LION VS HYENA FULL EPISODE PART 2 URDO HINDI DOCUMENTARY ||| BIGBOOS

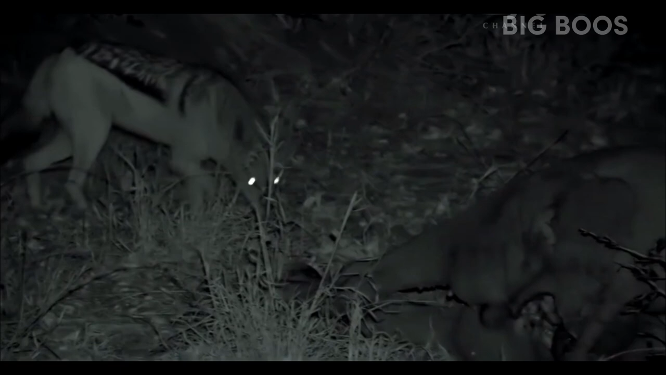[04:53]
भर पेट खा लेने के बाद ग्रूप बफलो के कारकस को छोड़ के चला गया है
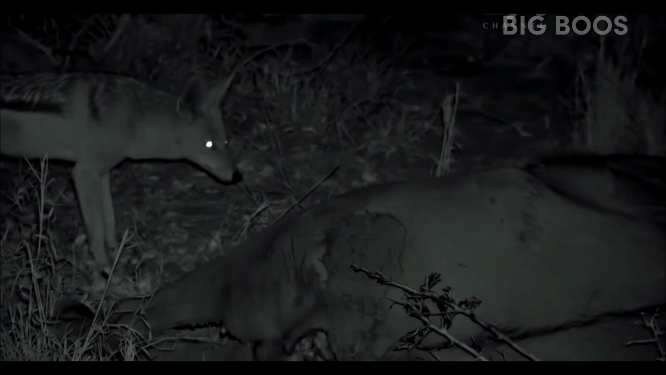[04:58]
और अब मेल जैकल इसकी दावत उड़ाएगा
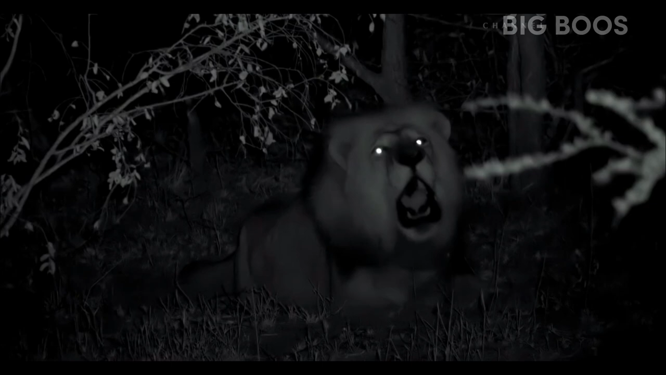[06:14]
कारकस पर जिसका हक है वो ग्रूप को आवास दे के बुला रहा है यह बहादुरी दिखाने का वक्त नहीं है
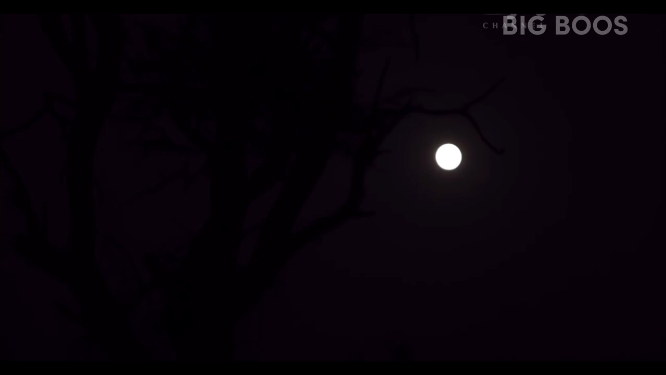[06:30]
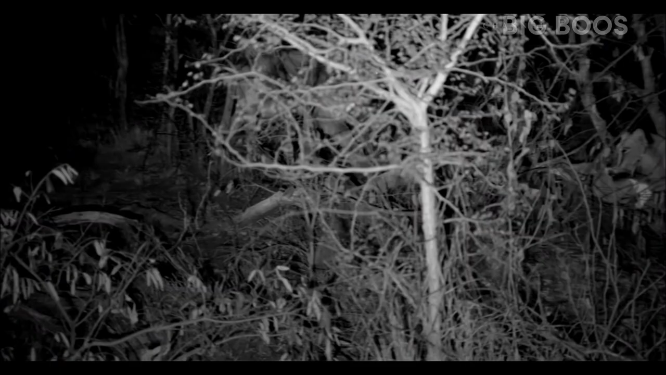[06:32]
लायन्स ने फिर से कारकस पर कबजा कर लिया है
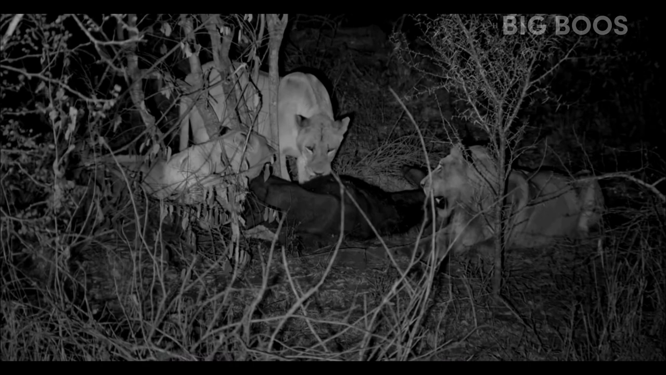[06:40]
हाईनास से अलग लायन्स के गुरूप में खाने पर मचोर मेल्स का हक रहता है लेकिन यहां गुरूप के बड़े मेल का पेट अभी भी भाण हुआ है जिससे फीमेल्स और बच्चों को आराम से खाना खाने का चांस मिल गया है